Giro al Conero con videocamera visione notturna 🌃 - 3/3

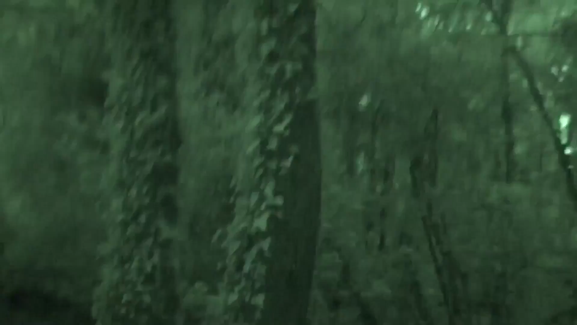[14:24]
Scende parecchio, qua sopra c'è l'albergo con i suoi campi sportivi, le sue strutture. Quel fischio che si sente ogni tanto con questa telecamera, quando si muove il
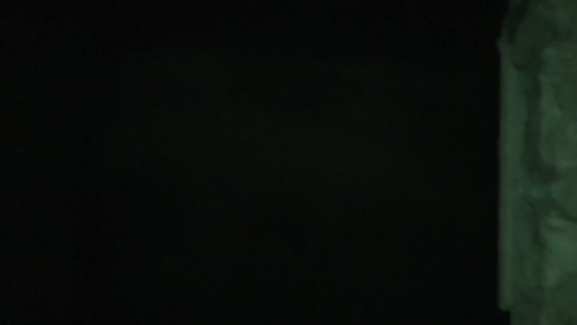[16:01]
Chiedo a che cosa, vedete, quando c'è nero fitto, buio fitto, non serve granché
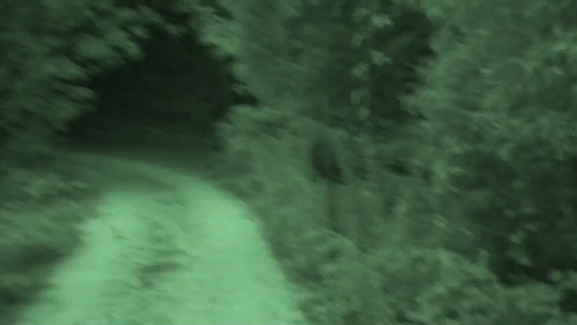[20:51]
Qui c'è un casottino di caccia, anche se mi sembra un po' particolare, è ridipinto e tutto, cioè questa è una strada un po'...
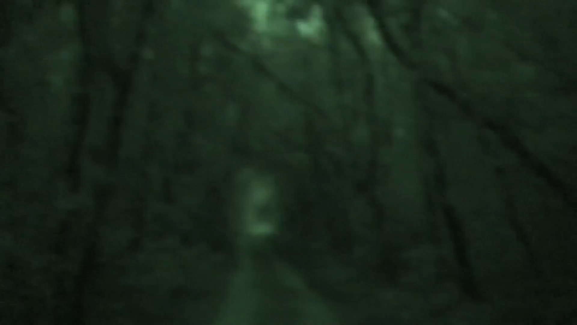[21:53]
Ecco, lì c'è l'uscita e la macchina probabilmente è un po' più in giù.